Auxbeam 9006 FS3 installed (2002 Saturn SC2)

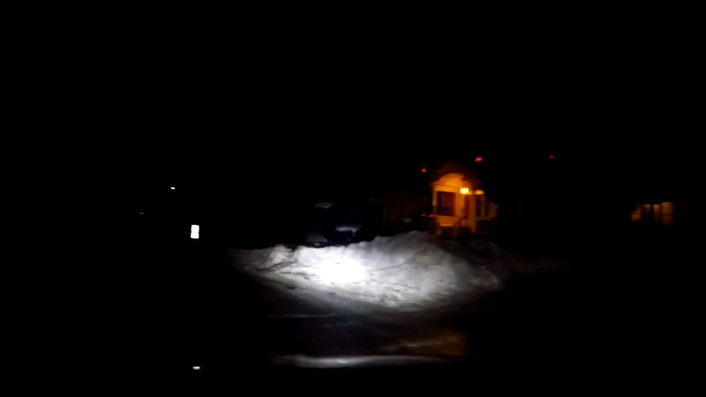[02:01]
better than with my stock halogens as soon as this car passes I'll give you a bright preview
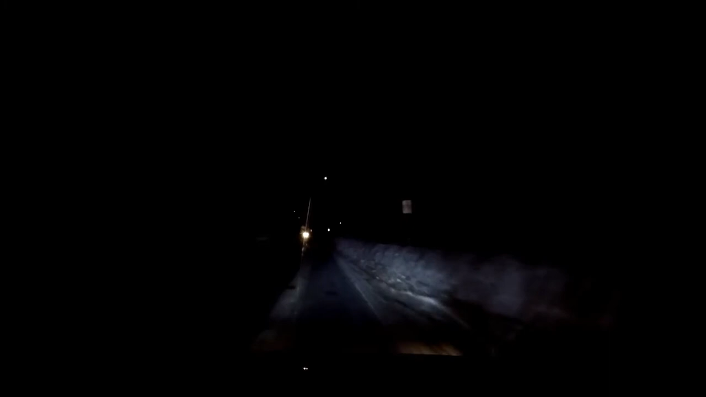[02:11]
okay ready
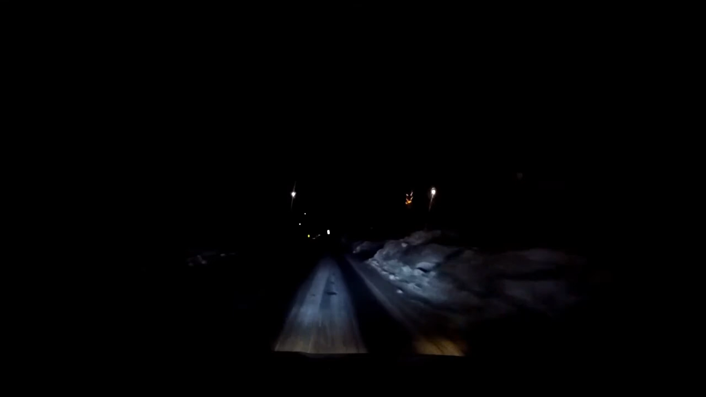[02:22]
here's the brights not so good basically just change the color that's a low beams LED